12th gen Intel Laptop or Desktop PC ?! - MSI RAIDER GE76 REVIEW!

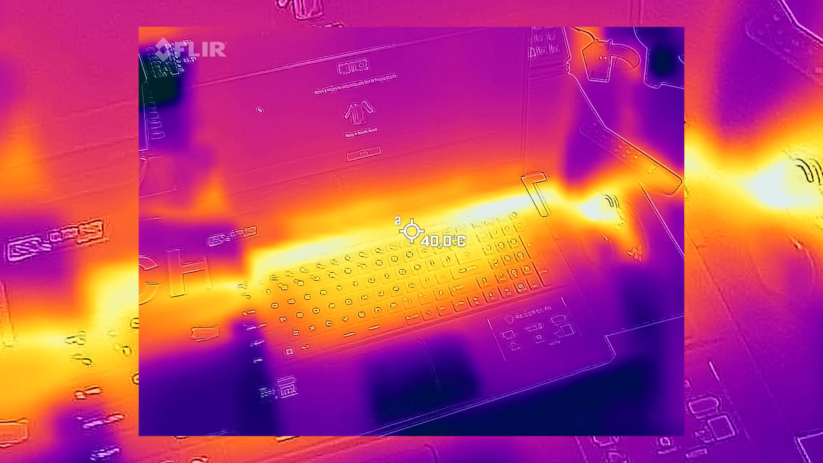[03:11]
On screen: spot 40.0°C
Only the side exhaust of the GE76 can really warm up your hand so
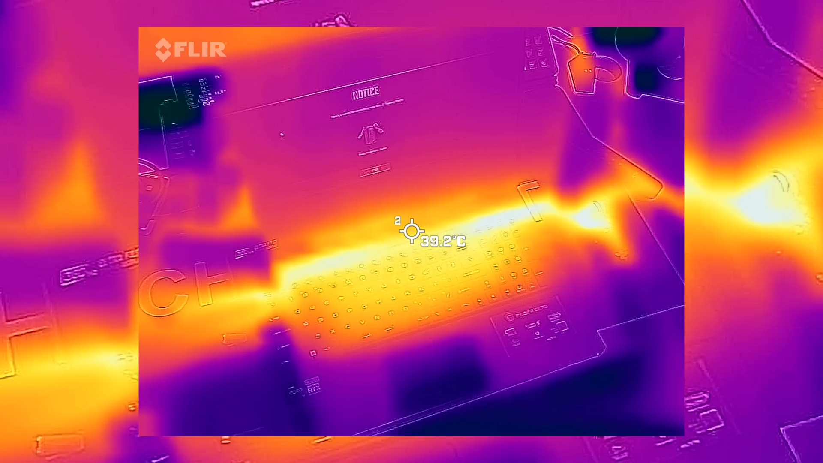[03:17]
On screen: spot 39.2°C
keep in mind that you shouldn't keep the mouse too close to the exhaust if you're in gaming mode.